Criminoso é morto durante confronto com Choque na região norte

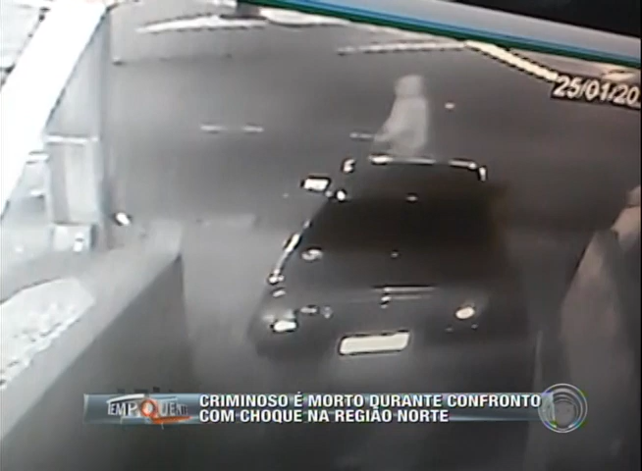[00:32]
Detalhe, esse seria um dos jovens que teriam atirado contra um policial militar, o Al Oliveira, dias atrás na Avenida Saoelquinde, quando ele estava chegando no estabelecimento comercial. Socorristas do SEAT vieram para o local, mas ele não resistiu aos ferimentos.